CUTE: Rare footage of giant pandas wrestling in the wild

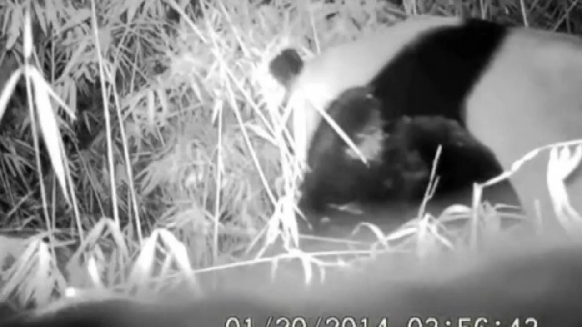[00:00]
What's going on here? Ah, it's only two wild giant pandas wrestling in China. Yet the wrestling match between the two pandas was caught on camera, set up at a nature reserve in southwest China.